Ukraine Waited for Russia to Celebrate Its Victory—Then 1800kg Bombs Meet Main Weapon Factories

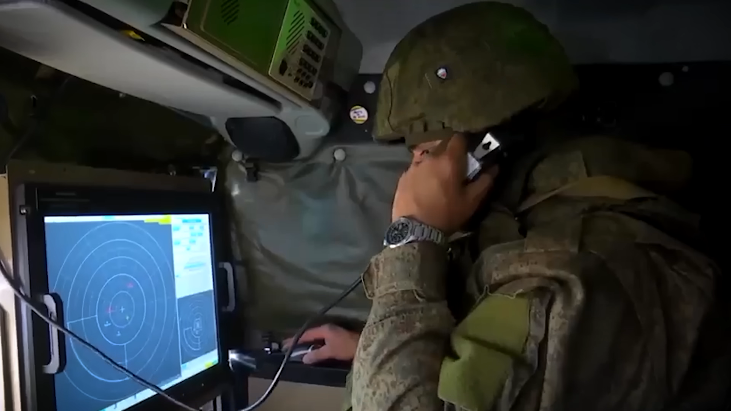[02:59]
Every new dot appearing on the screen looked indistinguishable from the previous one. Which was the priority? Hundreds of drones near the border, or a few suspicious, faster-moving contacts allegedly heading towards Moscow?
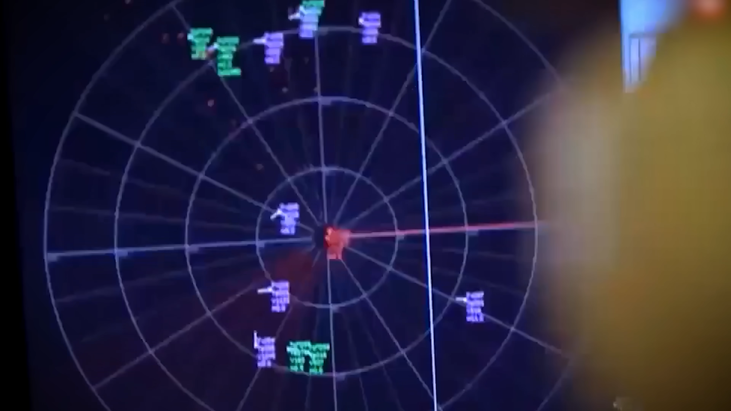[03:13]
The Russian commander ordered to focus on the closest and most numerous threats.
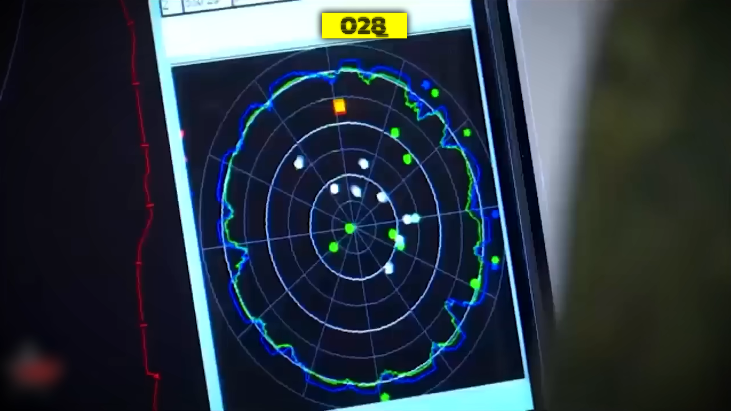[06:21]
When they crossed the border, the signals on the RWR turned into hell. The Bryonsk sector was awake, but its focus was scattered.
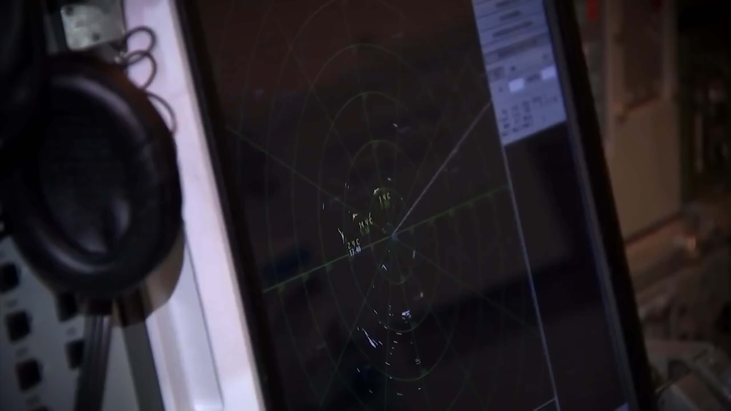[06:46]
The two weak contacts created by the Su-24s were lost in this chaos,